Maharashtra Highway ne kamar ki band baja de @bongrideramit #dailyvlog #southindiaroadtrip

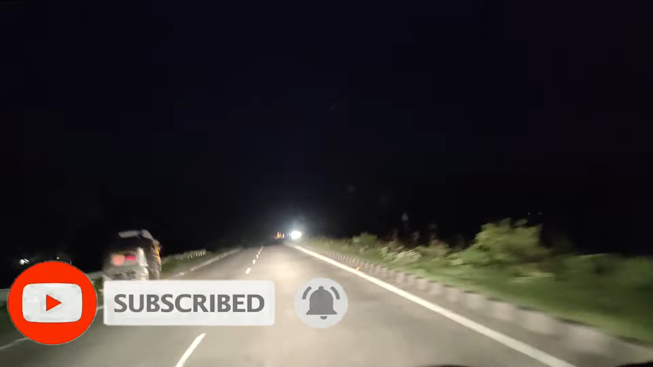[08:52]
देखने में लग रहा है बड़ी घनघोर बारिश होने वाली है आगे,
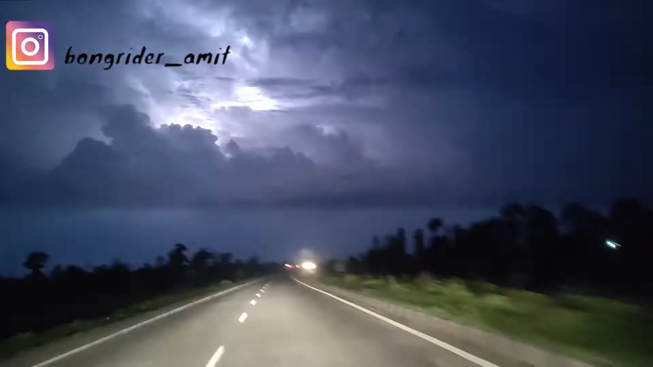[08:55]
ये देखो ऐसा लग रहा है तूफान की तरफ जा रहे हैं।
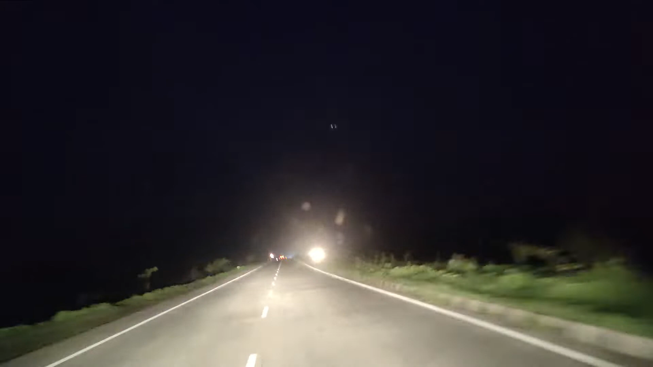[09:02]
हेलो, बाकी अभी यहाँ से है नागपुर अराउंड 250 किलोमीटर। बाकी रोड तो अभी देखो ये बीच बीच में डिवाइड डाइवर्जन आ रहे हैं, ज्यादा डर भी लग रहा है क्योंकि सुनसान है एकदम, प्लस ना गाय का ज्यादा डर है।
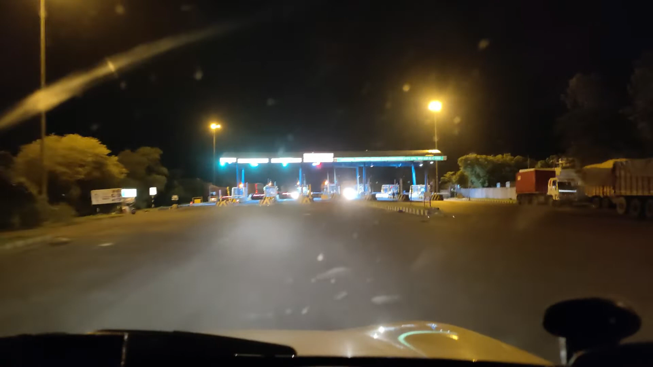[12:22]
150 रुपया टोल है फर्स्ट, दिमाग खराब कर रखा है, टोल अभी 150 रुपया टोल है, सिमरन मैं ना पूछता हूँ 150 रुपए में क्या देते हैं,